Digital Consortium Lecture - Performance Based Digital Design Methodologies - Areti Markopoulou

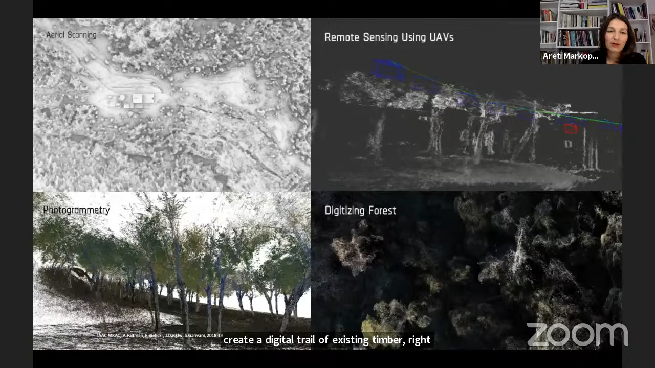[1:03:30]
we use photogrammetry in order to digitize the forest and in order to create a digital twin of existing timber resources. Now, through photogrammetry, we're able to scan the existing trees, detect the ones that could be cut,
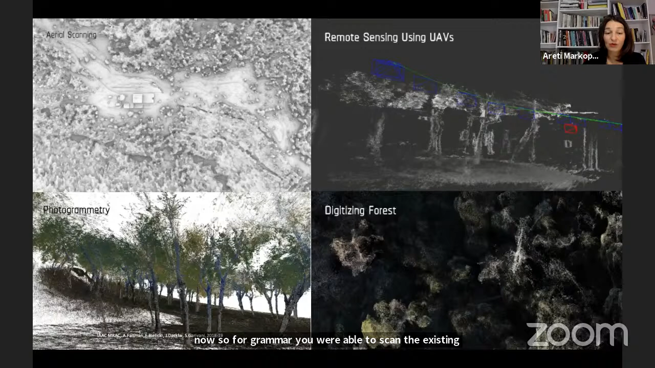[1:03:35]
and create a database of their trunk morphology and their properties, and eventually build a catalog of design solutions.